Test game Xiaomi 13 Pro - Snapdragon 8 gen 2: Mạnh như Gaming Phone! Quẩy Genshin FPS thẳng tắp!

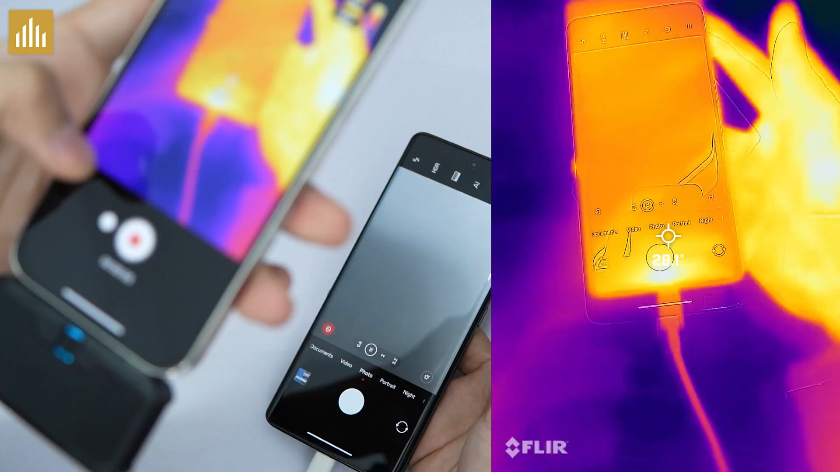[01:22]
Nhiệt độ của máy phía trước này 30 độ C Phía mắt sau Khoảng 28 độ,
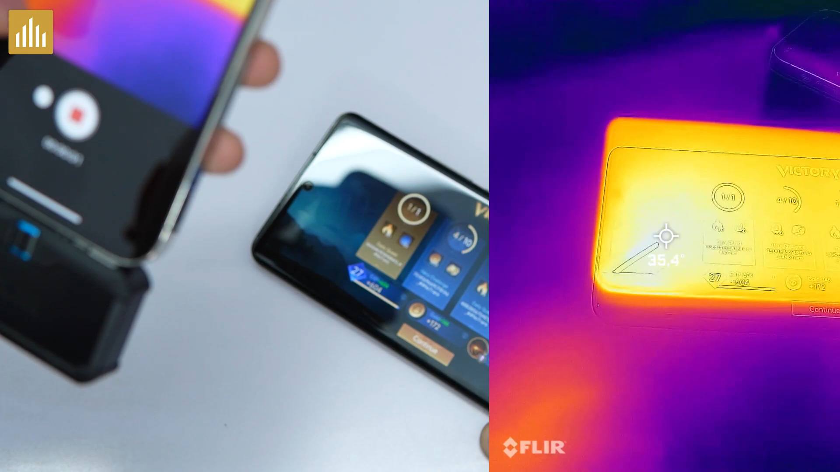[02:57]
Cái này không bị nóng tập trung một chỗ nhiều rồi nha Khoảng hơn
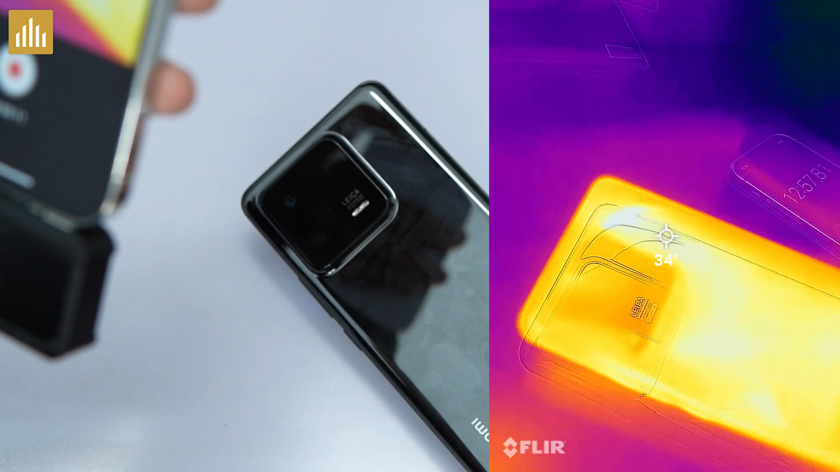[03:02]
34% các bạn ạ Khung viền kim loại thì bình thường thôi Đấy Nó lanh quanh tầm
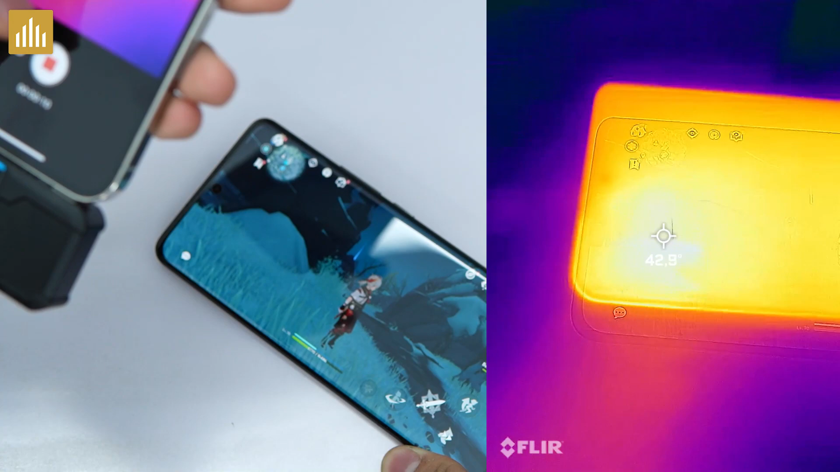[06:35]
Nhật độ phía mắt trước này Khoảng 43 độ C Phía mắt sau Mặt sau thì tầm 41,5 nha Khung viền Khung viền thì khoảng 41 hơn